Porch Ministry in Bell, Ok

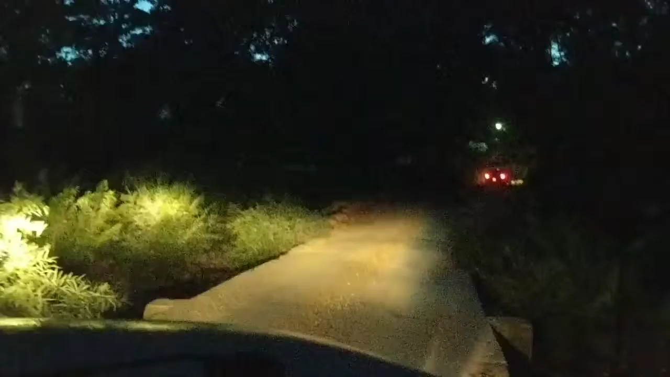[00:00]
fall off bridge oh yeah that's a little bit scary way out here